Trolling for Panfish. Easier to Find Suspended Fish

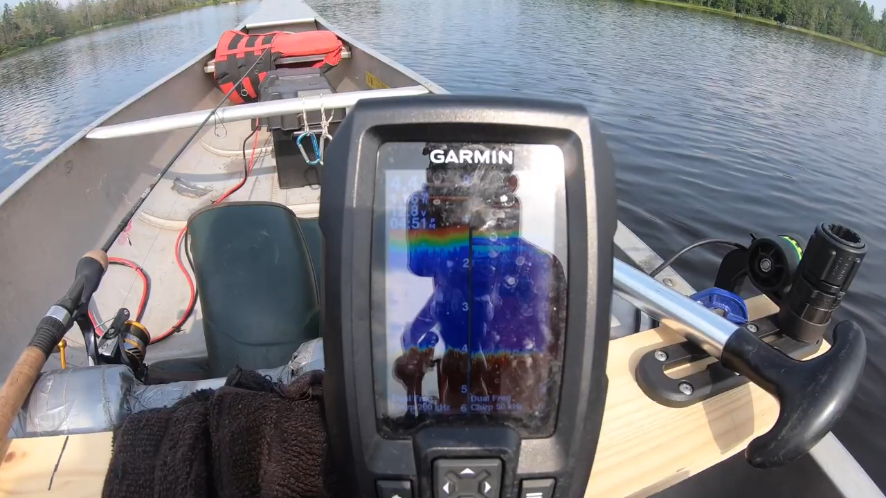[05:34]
Not the ideal, so we want to be on the outside of that. So I'm going to go where I don't see any weeds, I still see weeds in the water here, random weeds all over.